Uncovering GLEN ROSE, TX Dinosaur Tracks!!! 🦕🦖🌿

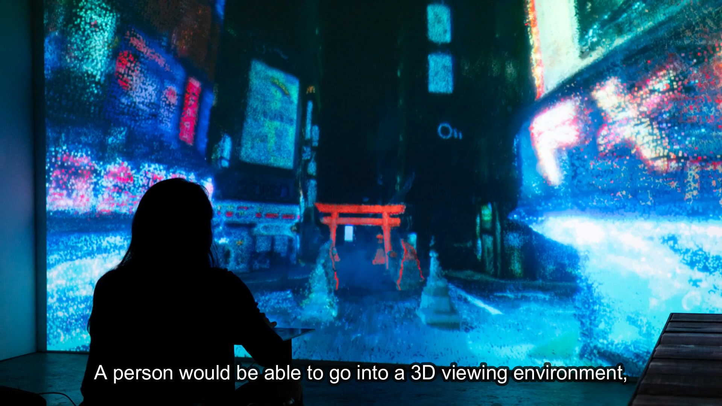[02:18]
and it would be just like they were standing out here in the track.